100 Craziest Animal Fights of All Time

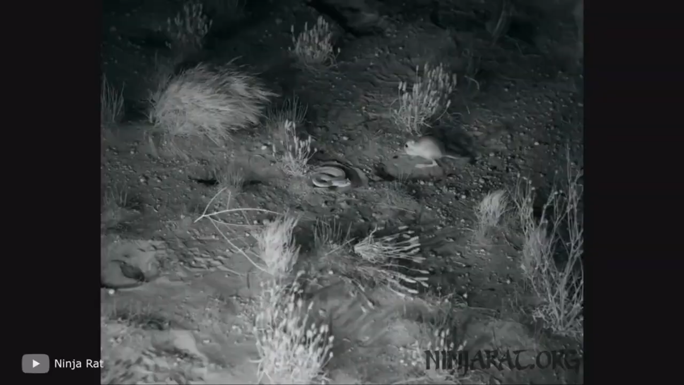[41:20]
it would have easily become a midnight snack for the snake lurking in the grass.
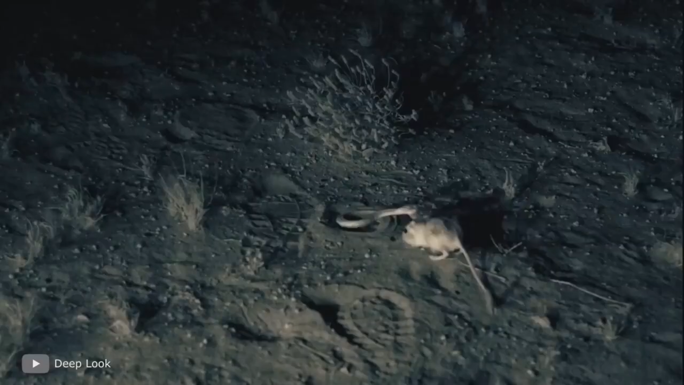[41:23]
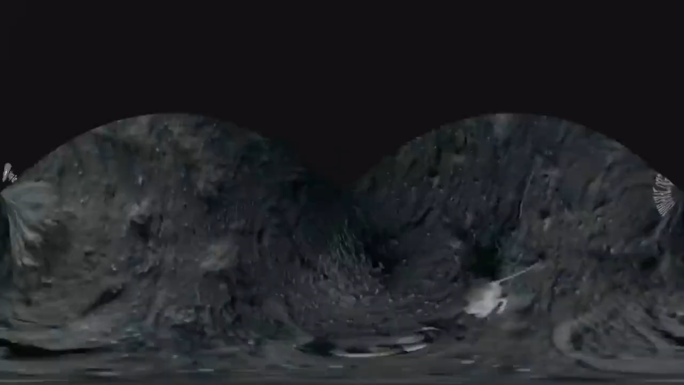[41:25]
But as soon as the latter made a dash to grab its prey, the rodent jumped above the ground in time, and it did so repeatedly.